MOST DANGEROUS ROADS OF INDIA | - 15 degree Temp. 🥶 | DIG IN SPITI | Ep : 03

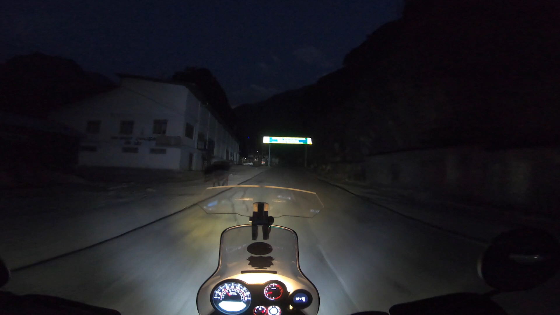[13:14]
ये वही पावर प्लांट है जहाँ पे दो नदियाँ मिलती है, और ये आई गेस एशिया का सबसे बड़ा इलेक्ट्रो प्लांट है।
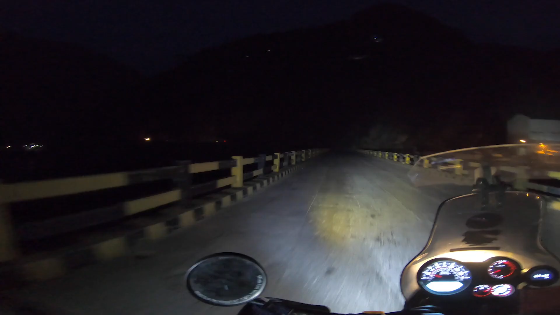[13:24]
ये वही है, रिटर्निंग में हम आएंगे तो आपको दिन के उजाले में इसको दिखाएंगे।
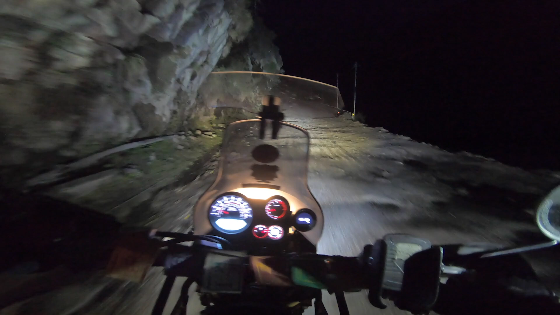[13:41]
पानी गिर रहा था ऊपर से। हाँ जी, तो अभी के अपडेट्स कुछ ऐसे हैं कि हम लोग अभी नाको से तकरीबन 117 किलोमीटर पहले हैं,
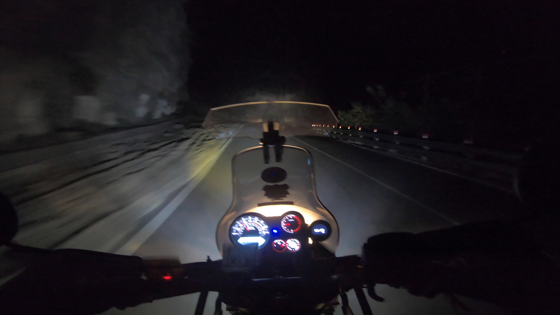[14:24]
तो वहाँ पे ठंडी होने वाली है, जो कि हमें यहाँ से दुगना ऊपर जाना है, ठंड तो लगेगी कंफर्म है ये चीज़।
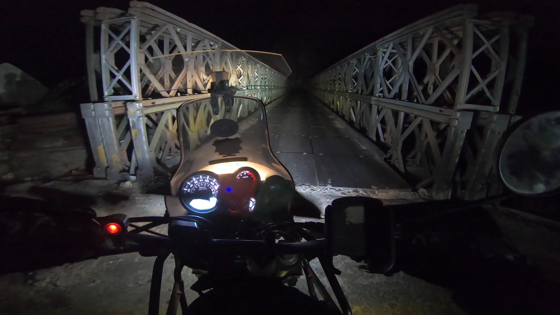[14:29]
और ये लोहे वाले ब्रिज का इंतज़ार जो था हमें हमेशा रहता है,
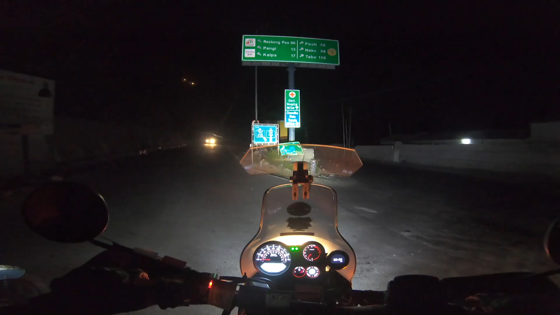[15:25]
तो यहाँ से हमें जो है नाको क्लियर राइट लेना पड़ रहा, और काल्पा वगैरह रिकोंग पियो वगैरह लेफ्ट में चला जाता है।
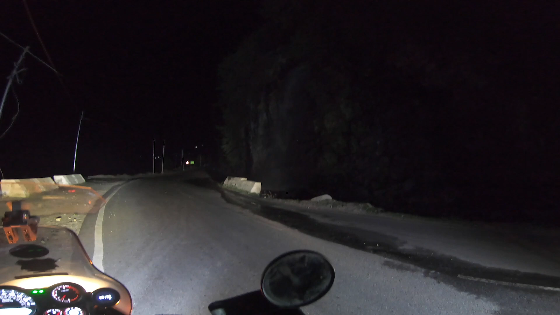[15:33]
ये देखिए वाटरफॉल, कह रहे नहाना है।